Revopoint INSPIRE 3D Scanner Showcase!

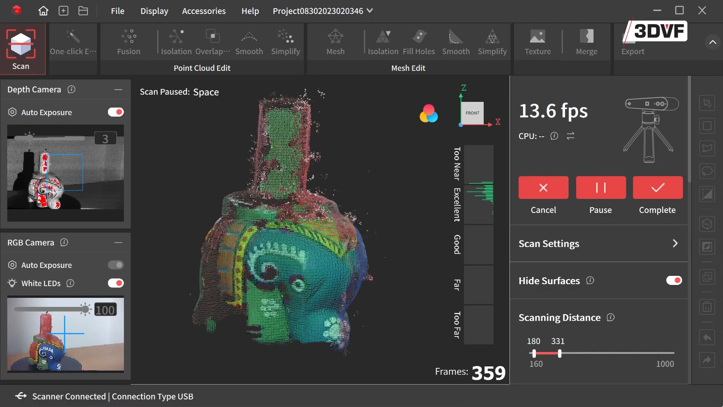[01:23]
On va ensuite utiliser le logiciel fourni pour scanner l'objet.
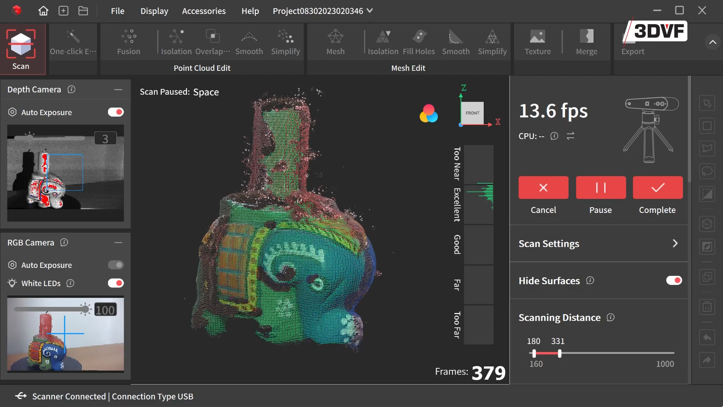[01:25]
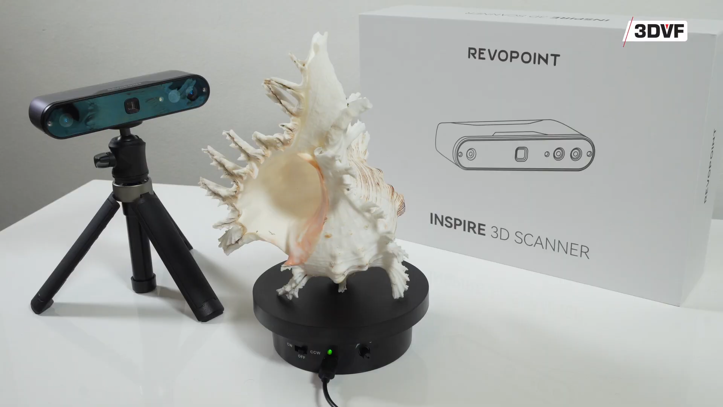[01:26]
Un plateau tournant et un mini-trépied sont inclus et permettent de faciliter le processus.
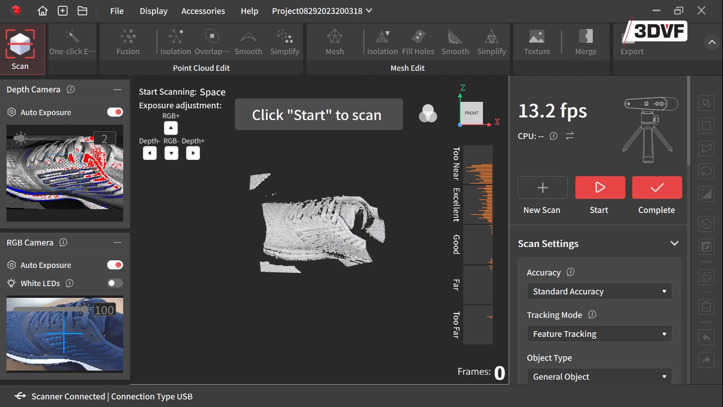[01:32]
Un graphe permet d'ajuster la distance entre l'objet et le scanner,
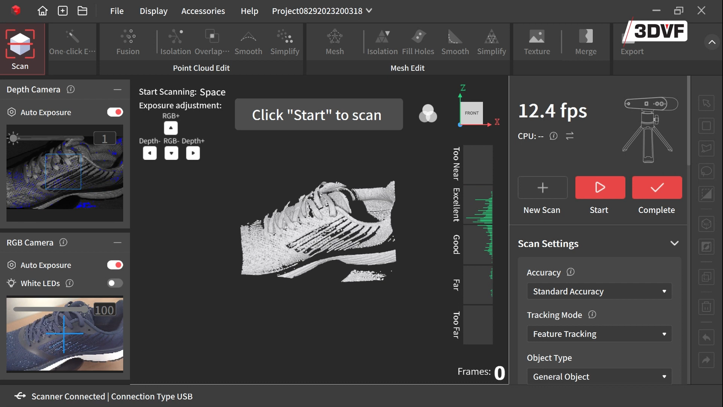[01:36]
de façon à optimiser le résultat pour avoir le plus de détails possible. Une fois que le scan est fini, on va traiter le nuage de points.
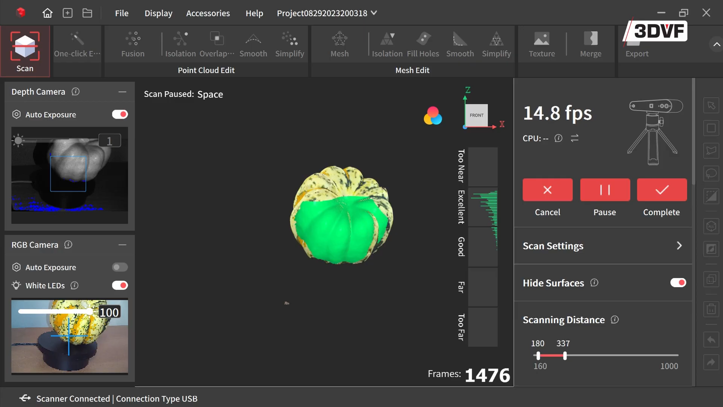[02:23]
A noter, on peut mettre en pause et reprendre un scan durant une session, ce qui permet par exemple de retourner un objet pour accéder à toutes les zones.
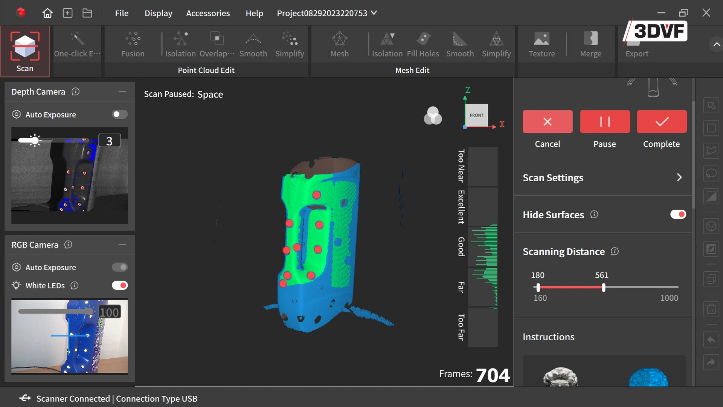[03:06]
Le scanner va alors utiliser ces points pour se repérer.
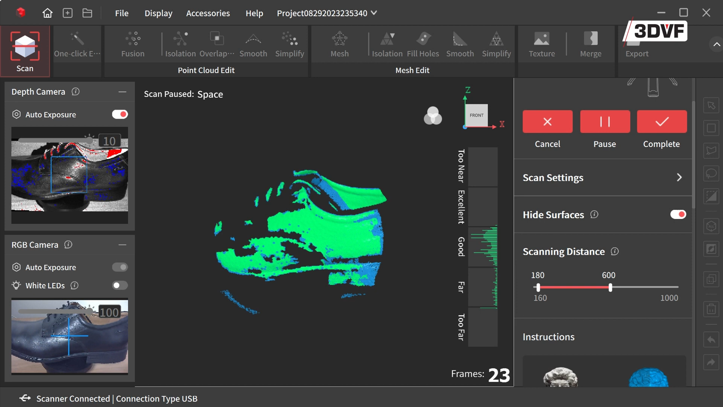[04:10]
Un mode dédié est proposé pour les objets sombres.